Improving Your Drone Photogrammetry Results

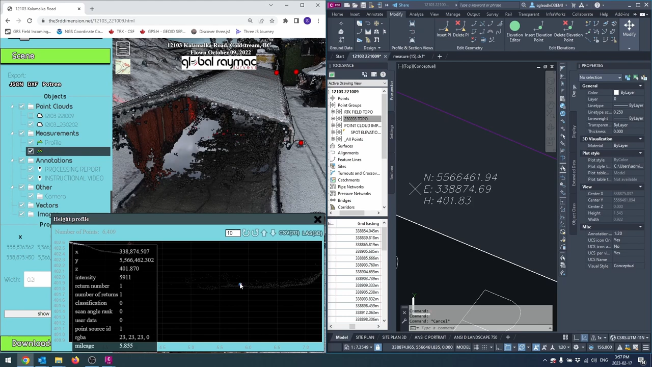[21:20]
You this the third dimension point cloud viewer allows you to cut through that noise and you know pick out the the lowest elevation So yeah, not not too bad.
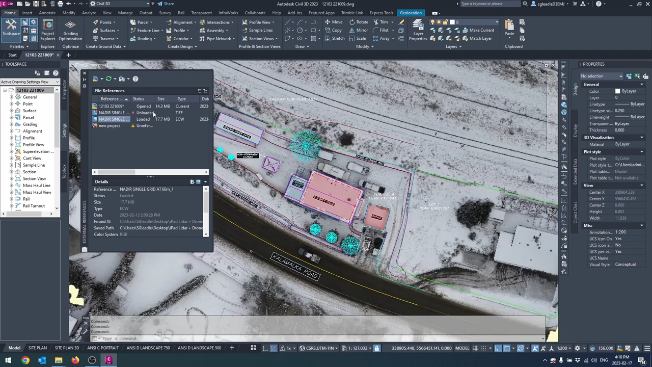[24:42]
But it once trust me once you get into larger images it makes a really big difference So let's look at some quality comparison differences to make sure we're not losing a ton of detail I will go into the chicken coop for example
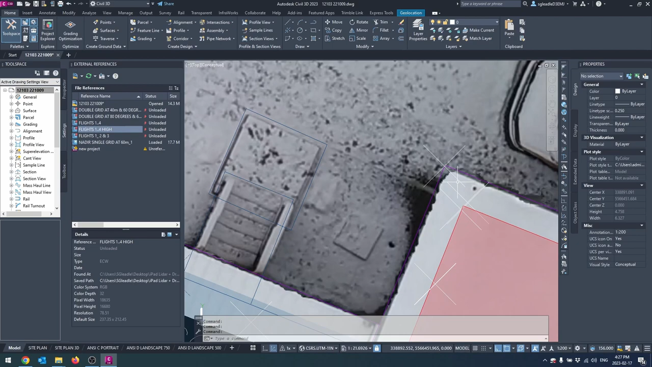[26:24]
It's shaving off the corners of the buildings And it's really struggling in certain places It's not bad
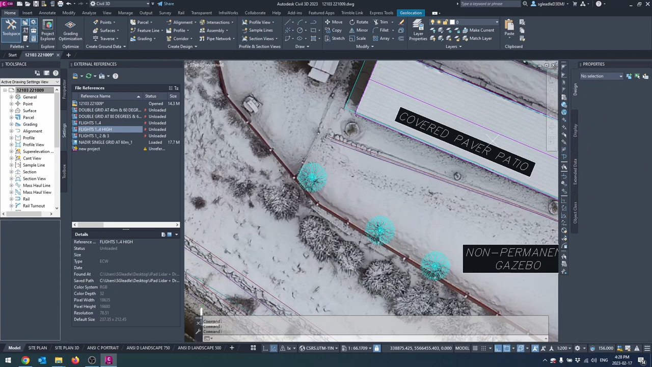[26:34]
But um It's not great either so I was kind of expecting this to do the best out of all of them because
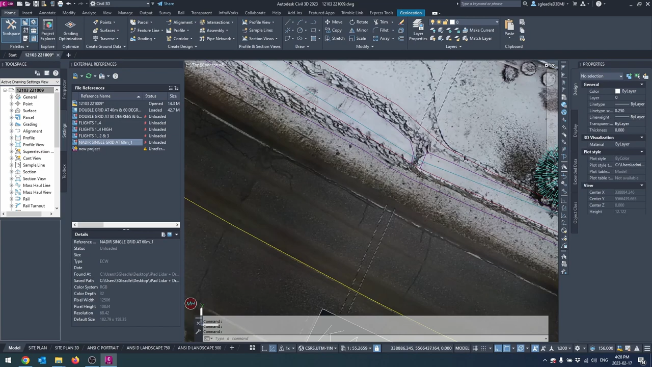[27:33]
it really struggled with the power lines The power pole there's a lot of it's a bit of a mess
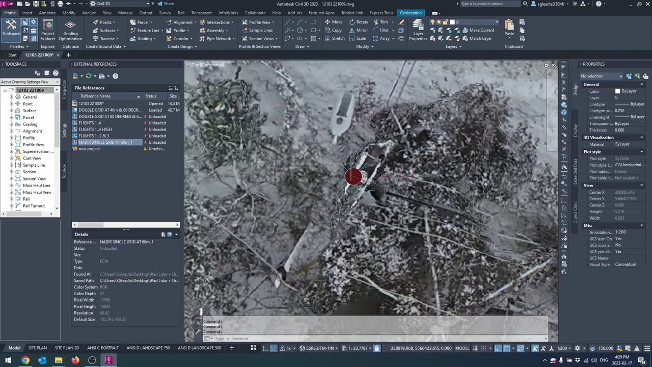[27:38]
So kind of just to jump to the end
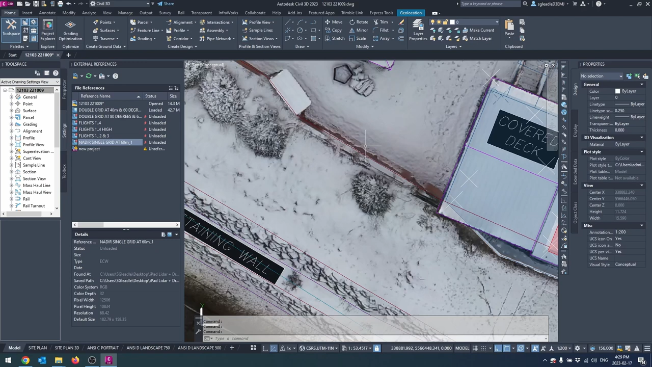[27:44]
By far the best results were again flights one through four On high so let's unload everything and let's load that up
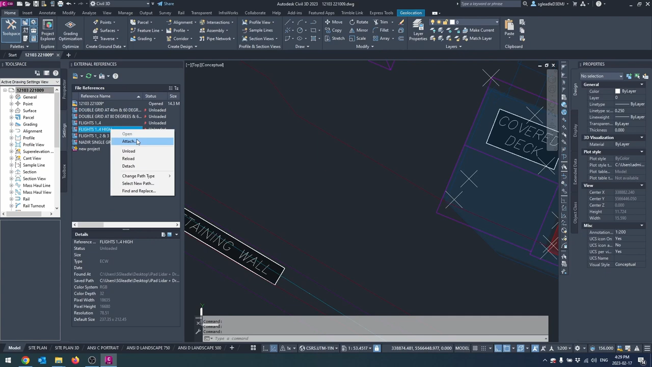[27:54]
So you can see remember the nadir really struggled
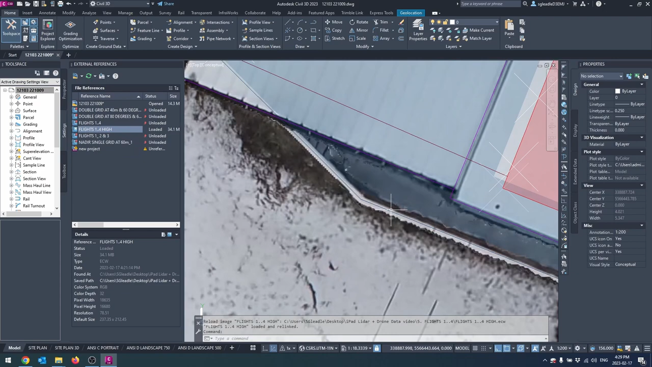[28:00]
around here it did a very good job The fence is very plum
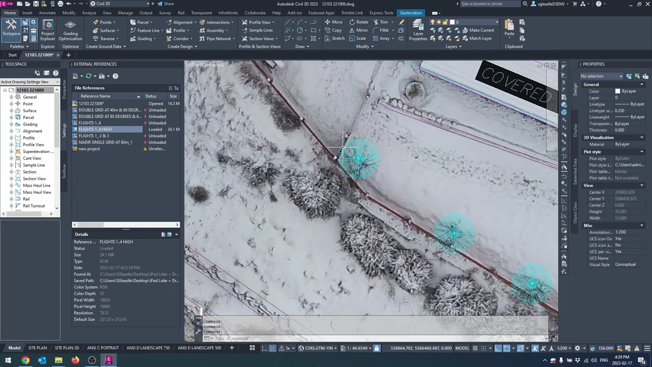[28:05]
Versus all the other ones For example,
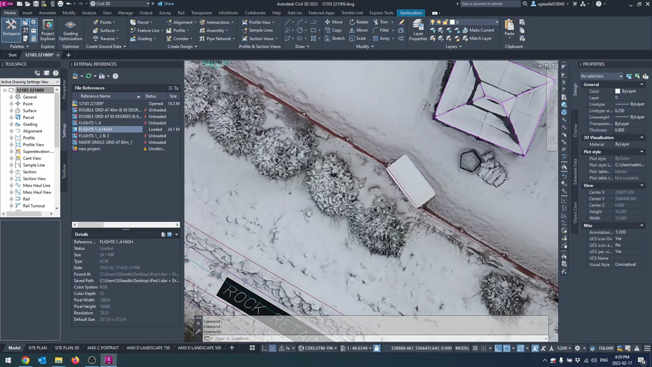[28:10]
if we look in this area, let's bring up the nadir You can see it's obviously not plum Take it away and it cleans it right up The corners of buildings so this is flights one through four we're seeing now bring in the nadir
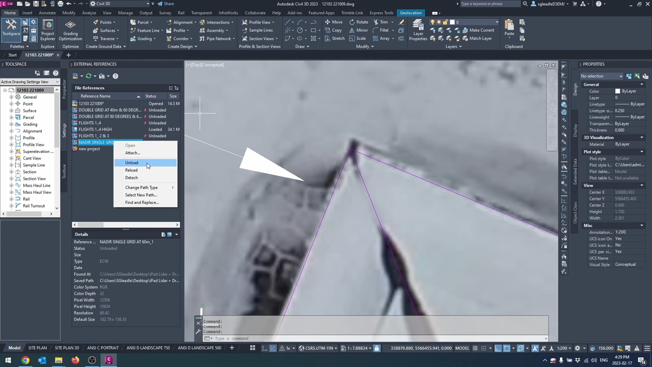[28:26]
Yeah, it's just really rounds off
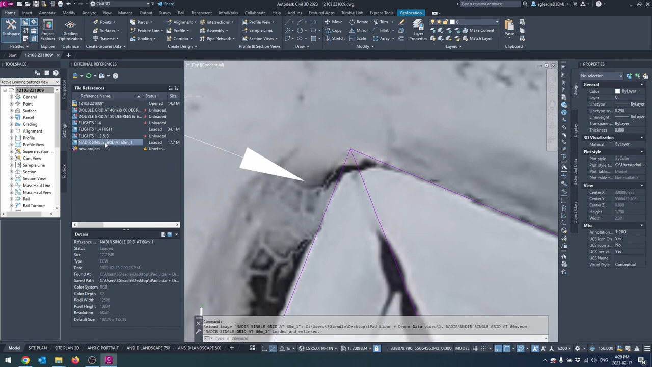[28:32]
Take away the nadir and it really tightens it up.
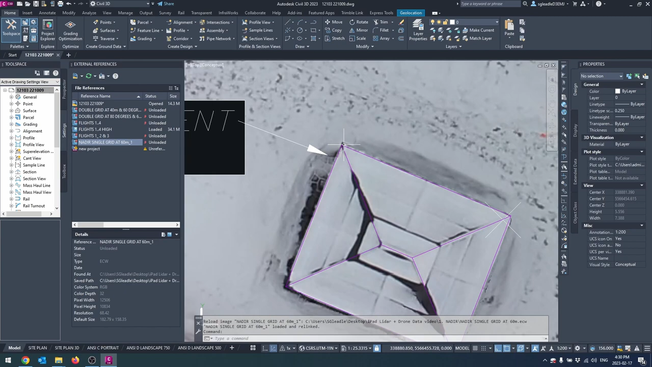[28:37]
That's a very tight corner right there Yeah, I could keep going through
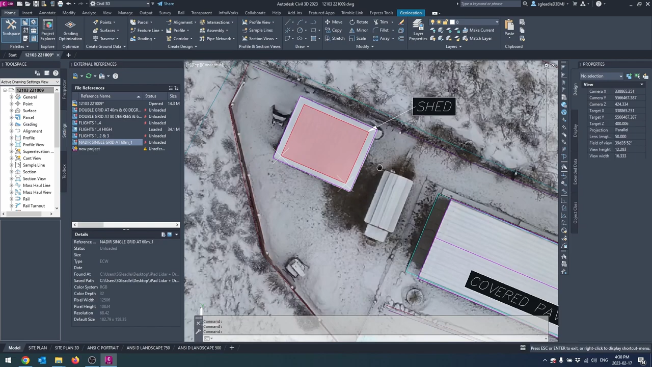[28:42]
Different examples of what i'm seeing but It really did by far the best job
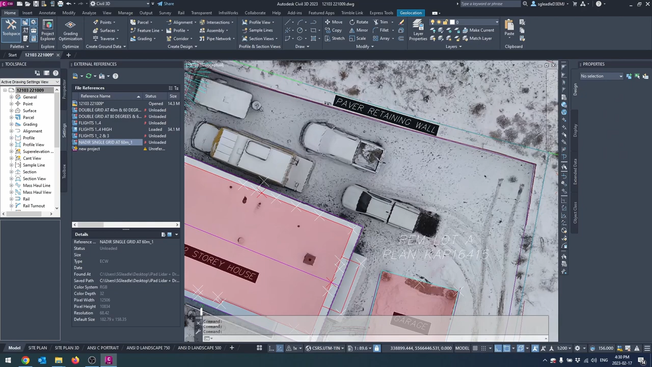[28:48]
With I guess it was just all that the extra overlapping imagery
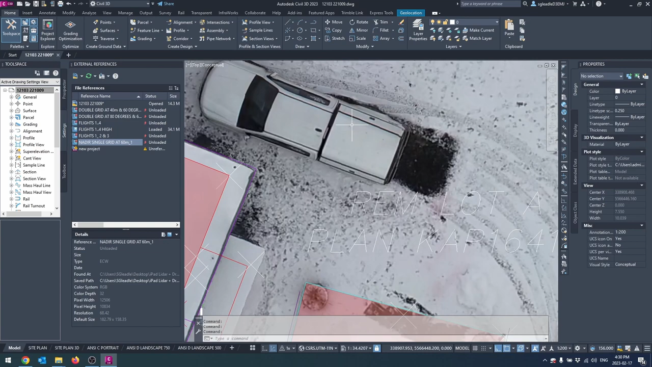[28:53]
So another win for Flights one through four high but I should also mention if it's just flights one through four
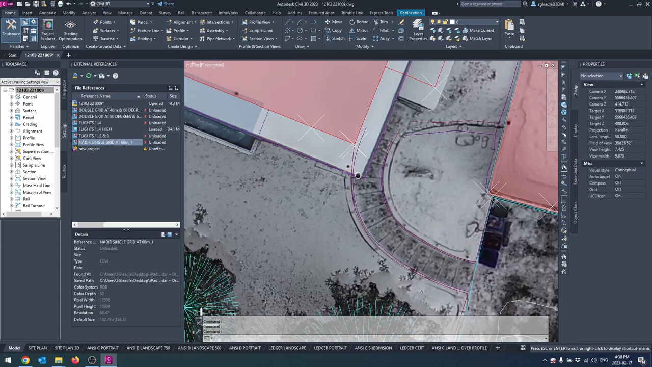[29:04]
It's still flights one through four outperformed everything else But it it lacked significantly behind one through four on high
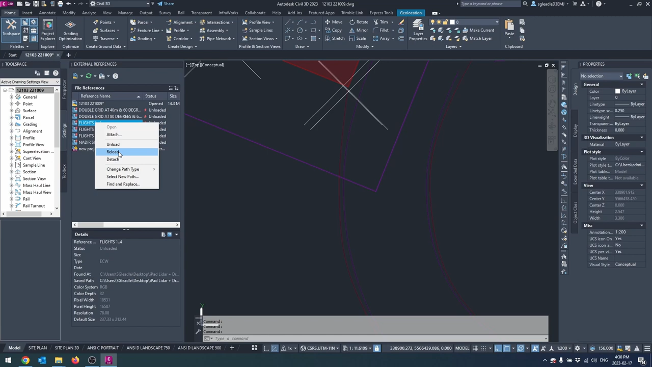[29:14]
So this is one through four normally Let's reload one through four high
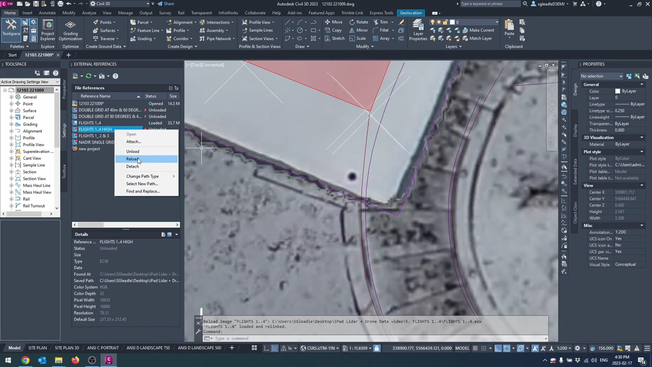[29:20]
And you can see much tighter corners again taking it away
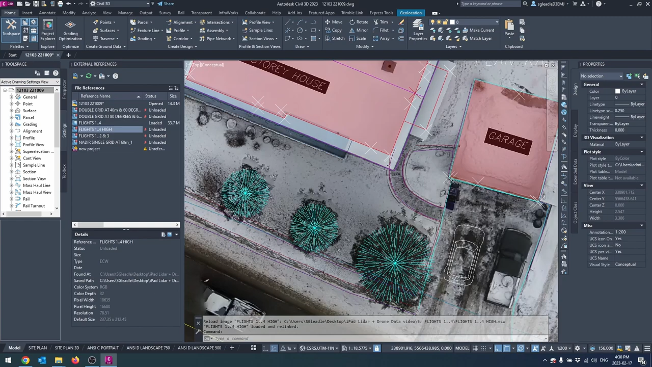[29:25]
Let's go over here So yeah, you can see even even one through four not on high it really struggled over here on high And it just really tightened it up.